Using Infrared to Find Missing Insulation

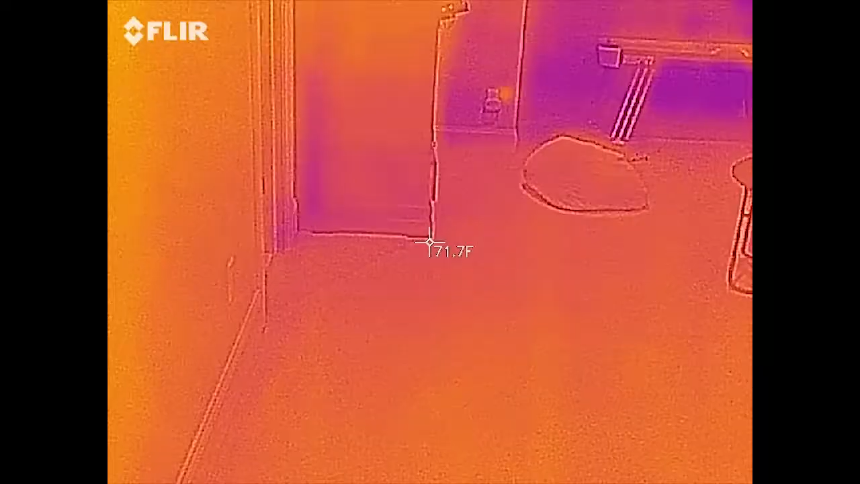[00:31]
On screen: spot 71.7°F
Hi, this is Preston Sandler and I am doing an infrared scan in a game room with a FLIR 1.
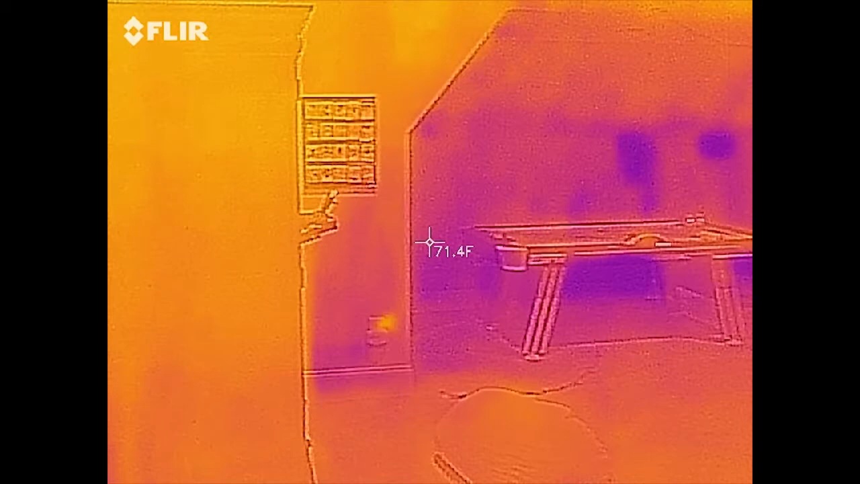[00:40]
On screen: spot 71.4°F
It's a little bit of a lag behind it.
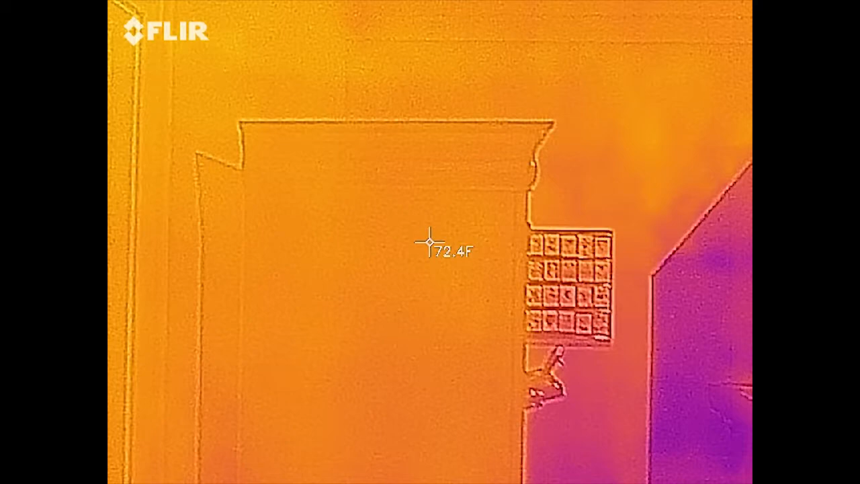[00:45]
On screen: spot 72.4°F
You can see over there by the hockey table.
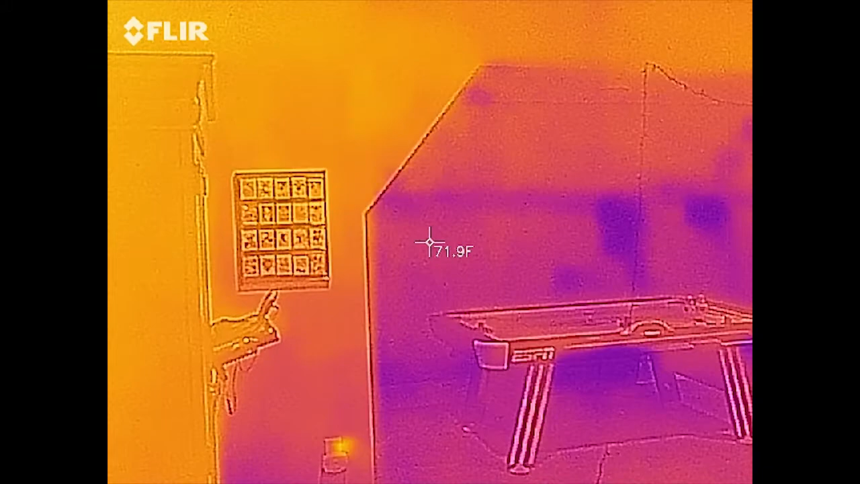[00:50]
On screen: spot 71.9°F
You see over there to the right of the hockey table there's two cold spots.
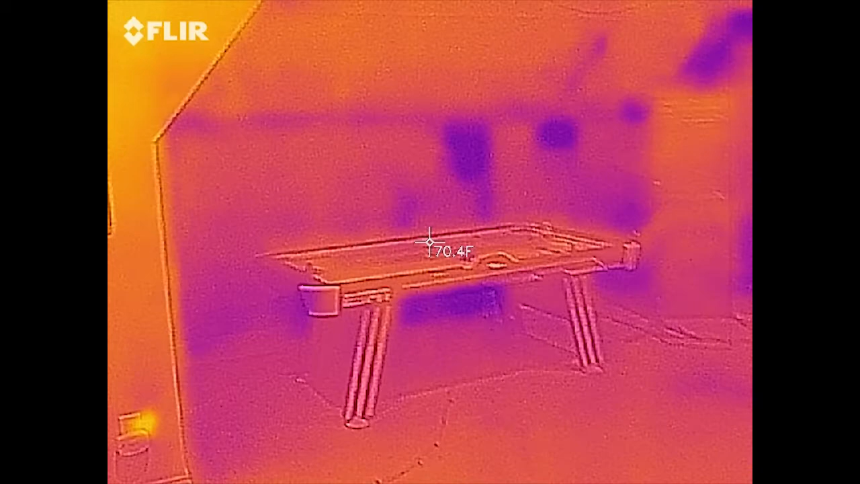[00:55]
You can see where the studs are
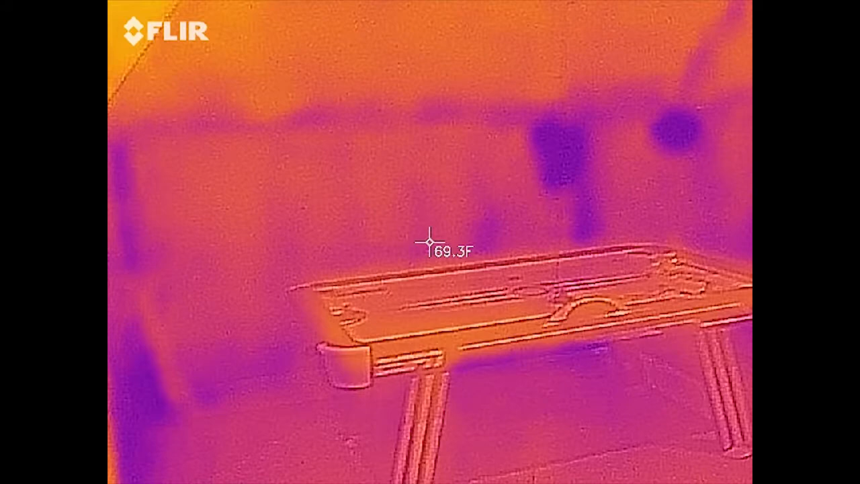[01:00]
On screen: spot 69.3°F
but there's certainly some insulation there that I believe has probably fallen down on that back wall.
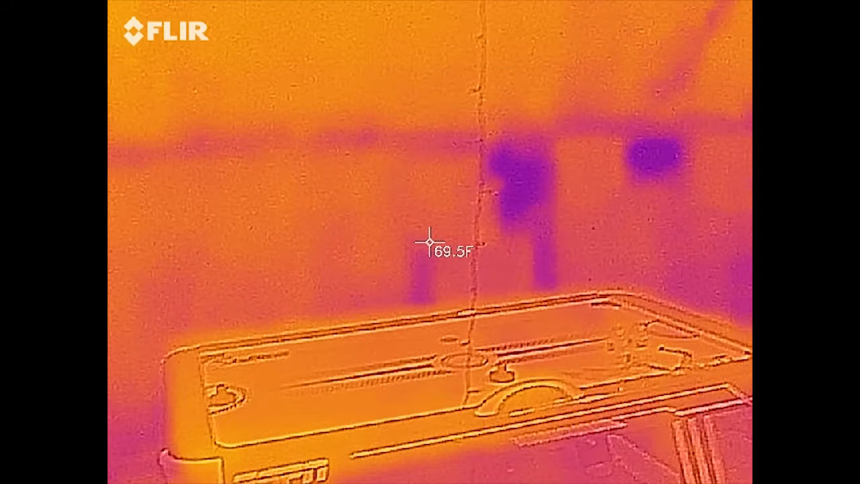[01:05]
On screen: spot 69.5°F
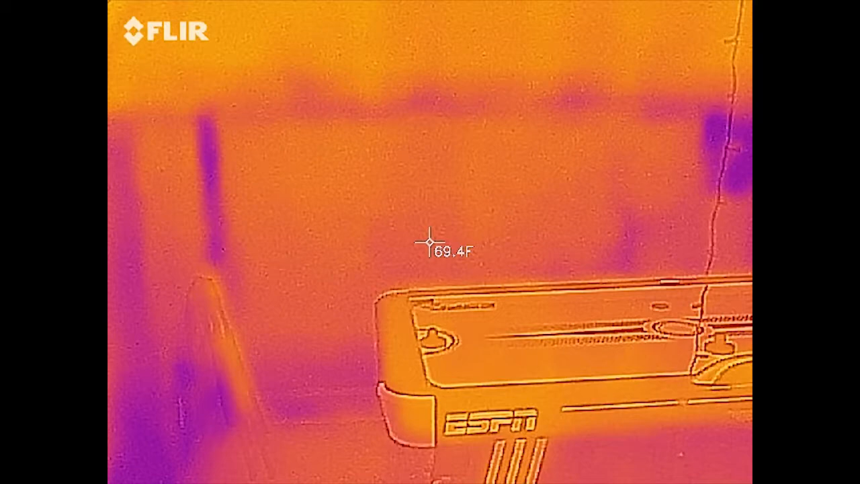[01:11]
On screen: spot 69.4°F
A couple of cold spots there that in the attic I'm pretty almost in the right there. That ceiling comes down.
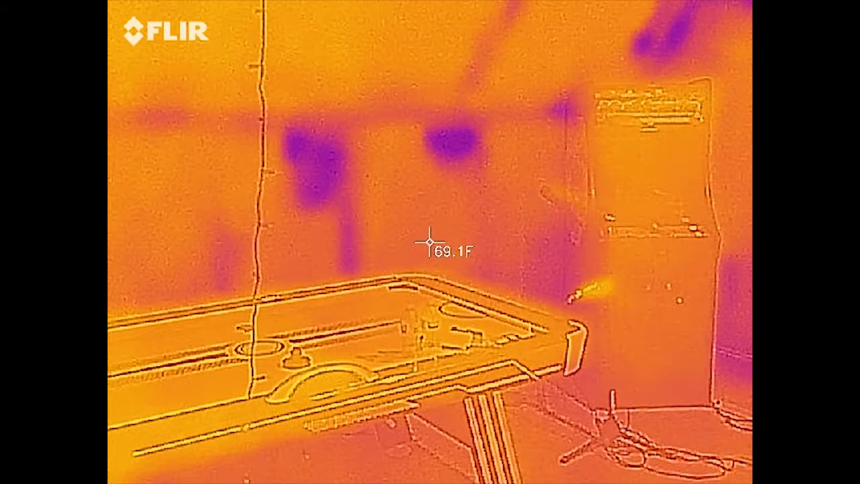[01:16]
On screen: spot 69.1°F
I'd almost be willing to bet some of that insulation has fallen.
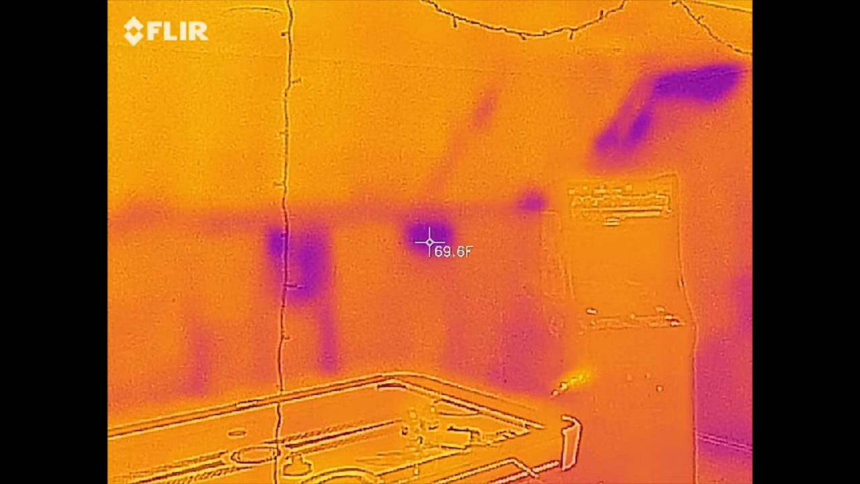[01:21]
On screen: spot 69.6°F
There's a little game room there, kind of like a Pac-Man thing.
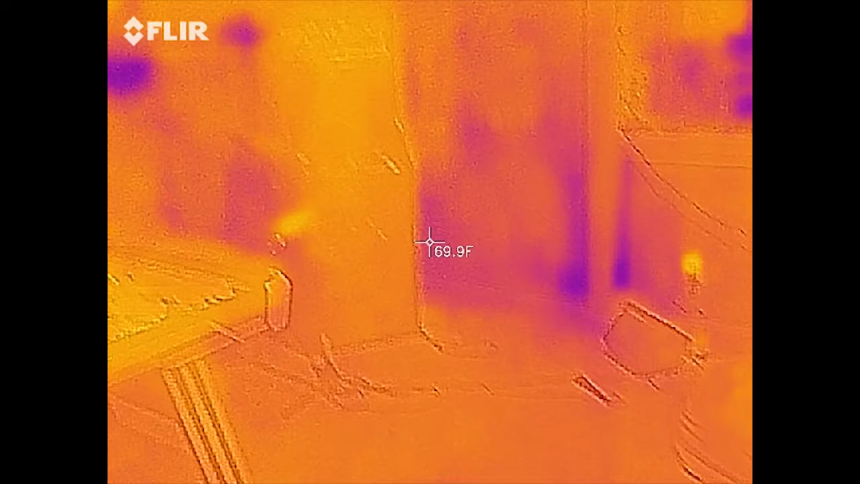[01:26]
On screen: spot 69.9°F
So what you're looking for is anomalies like those cold spots. More than likely that's missing insulation. Cold spots could be missing insulation, could be moisture. More than likely it's insulation. And we've got some cold spots here because there's an attic.
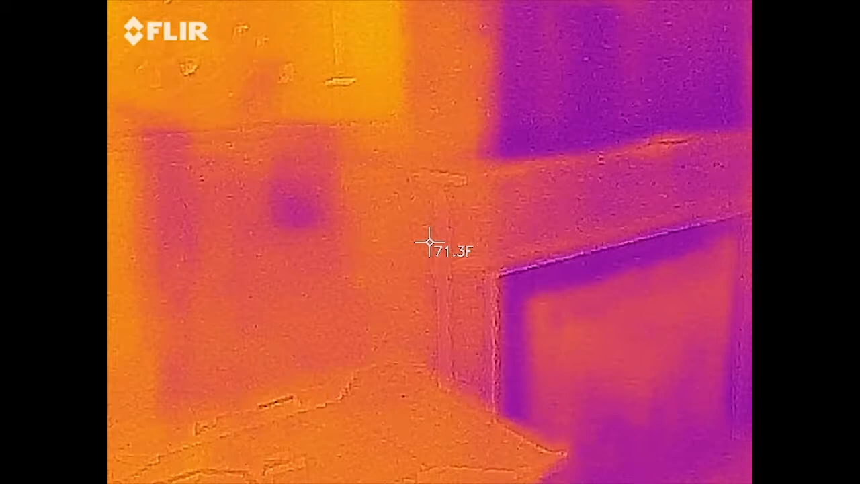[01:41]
On screen: spot 71.3°F
I mean not an attic.
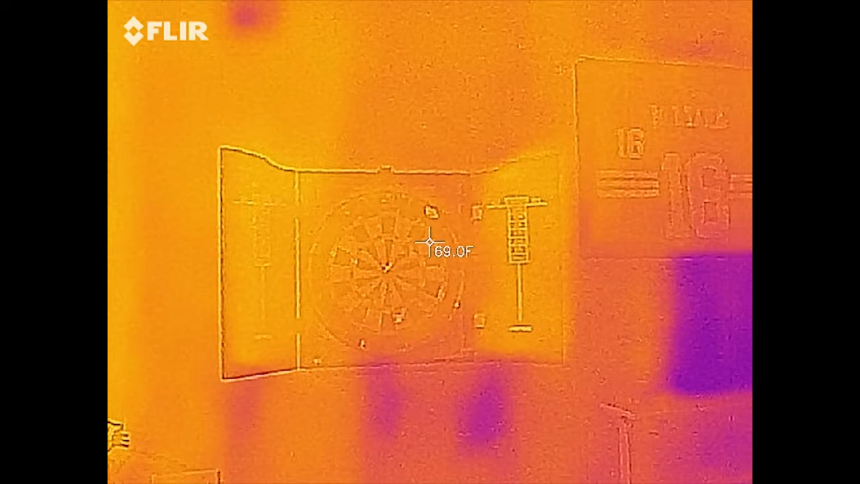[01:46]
On screen: spot 69.0°F
Gosh, it's a fireplace and a chimney.
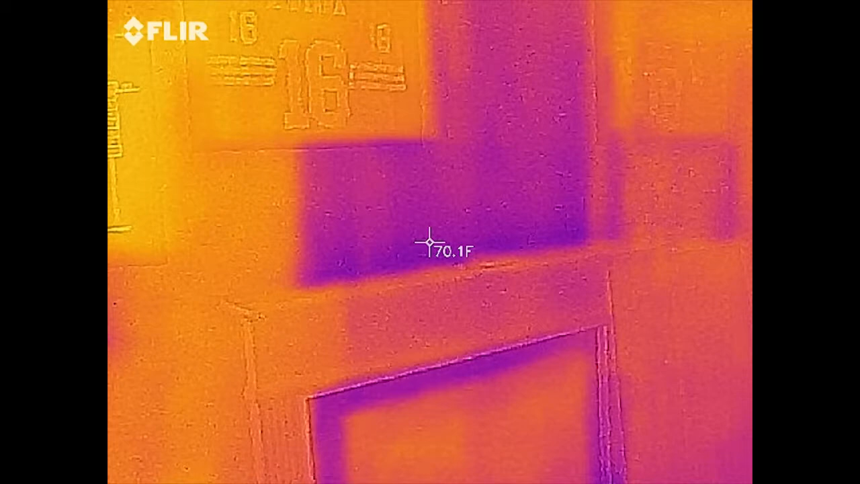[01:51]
On screen: spot 70.1°F
And I'm sure that that chimney is cold right there.
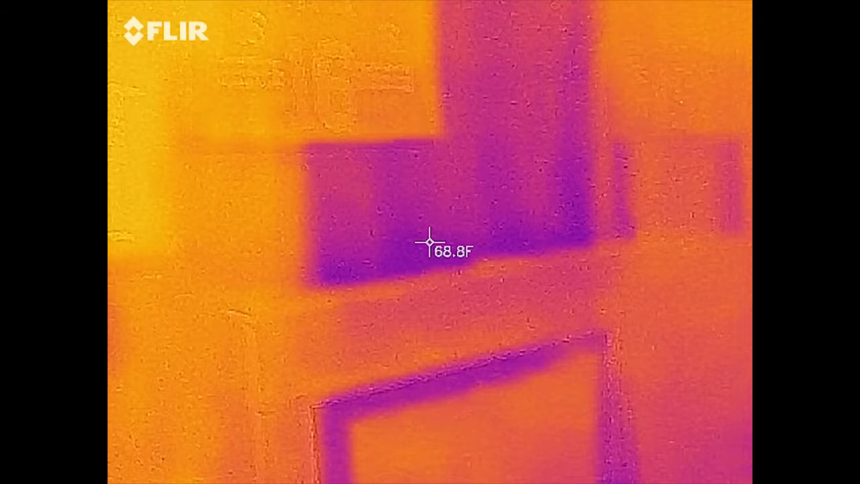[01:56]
On screen: spot 68.8°F
You see there's stuff hanging above it but there's definitely a cold spot there.
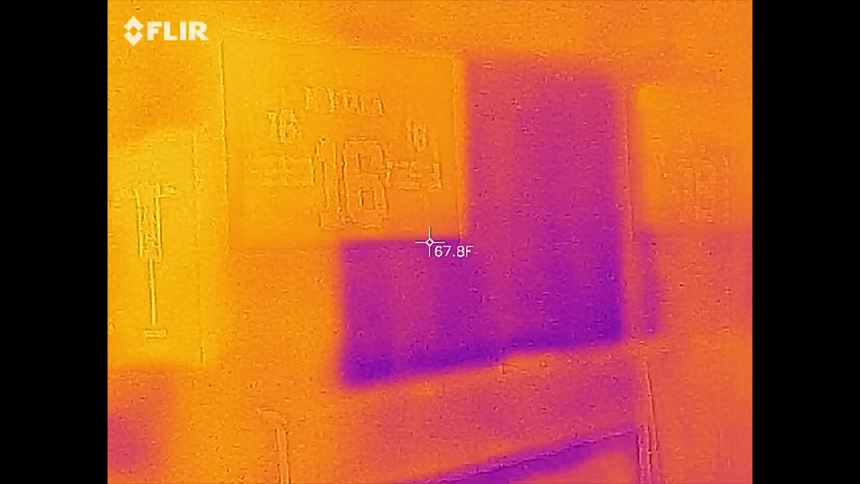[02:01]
On screen: spot 67.8°F
Now we're going to see some windows here in a second as soon as it readjusts.
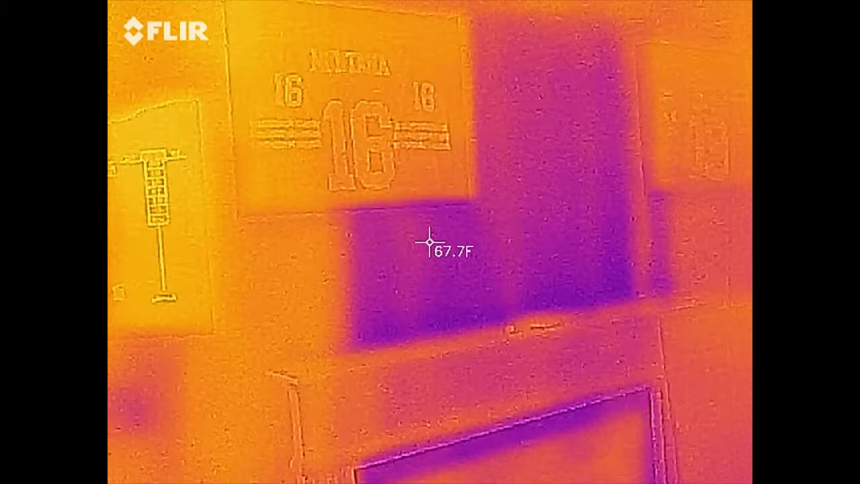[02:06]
On screen: spot 67.7°F
Windows are always going to be a little bit cold. You got to be careful for reflections. It takes a few seconds for it to readjust. The great thing about infrared is you see things you couldn't see with the naked eye.
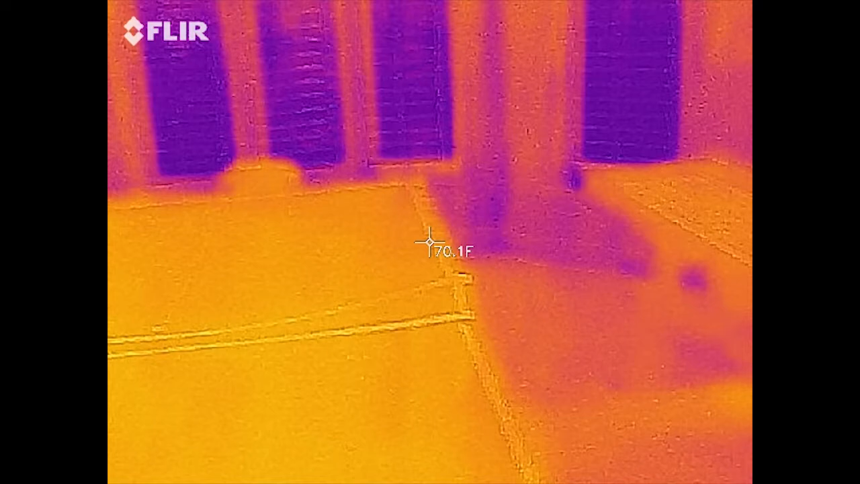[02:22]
On screen: spot 70.1°F
You're seeing temperatures of everything.